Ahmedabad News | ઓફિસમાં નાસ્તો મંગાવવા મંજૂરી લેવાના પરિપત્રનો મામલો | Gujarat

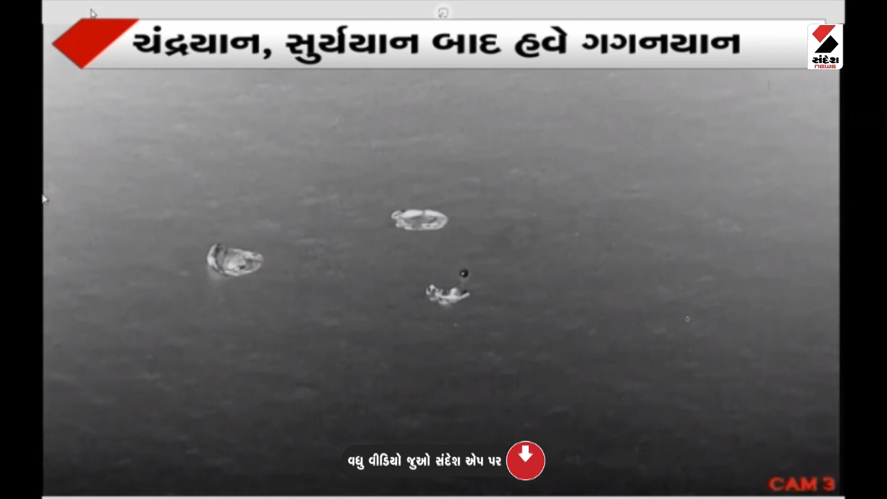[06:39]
jubilant ambience in the Mission Control Center here at Satish Dhawan Space Center Shree Harikota on your TV screens the visuals live from the Bay of Bengal